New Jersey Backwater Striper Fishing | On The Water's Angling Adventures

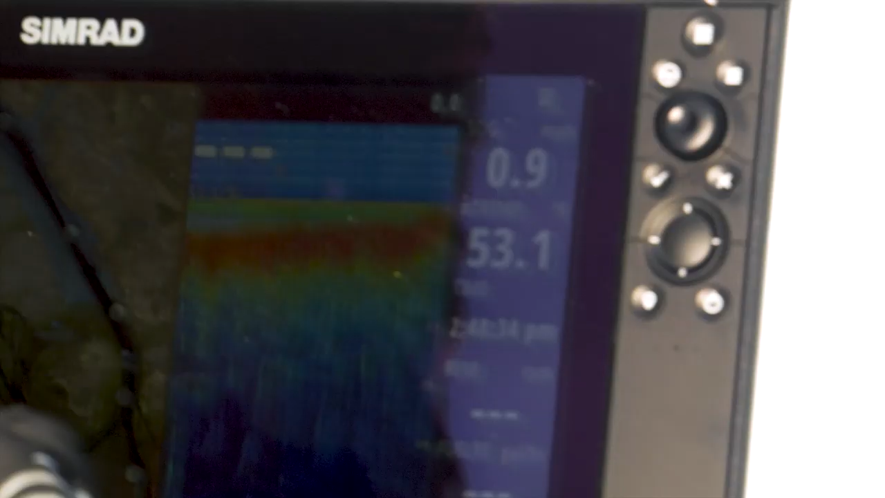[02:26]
they'll come up here on the shallows where the water has a tendency to be a little warmer.